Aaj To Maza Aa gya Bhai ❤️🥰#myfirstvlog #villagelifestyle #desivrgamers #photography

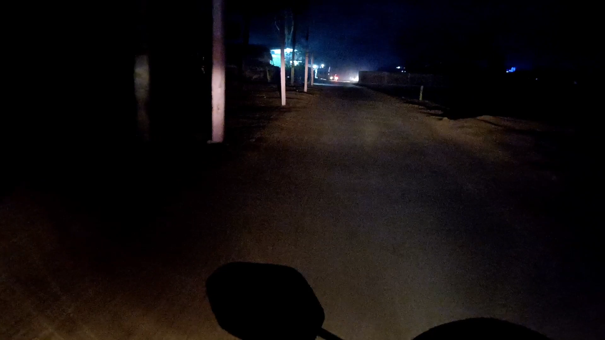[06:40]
भी मेर हैं में यहाड अचर दो घ्रवाला में और इन कुछ गाड़िया चलती हैं तो कि सामने सुझी आरे होगी दीख रहोगा आपको
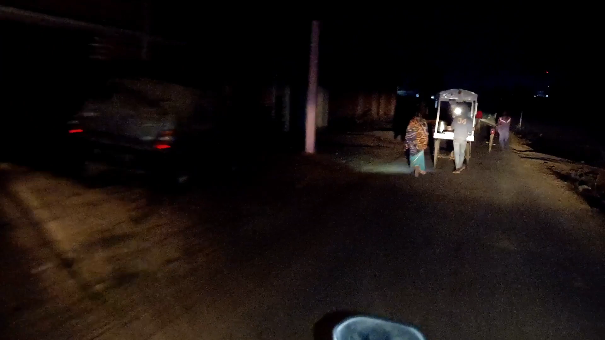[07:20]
आप देख सकते हैं कितना महनस यह लोग करते हैं कमाने खाने के लिए देख सकते हैं तो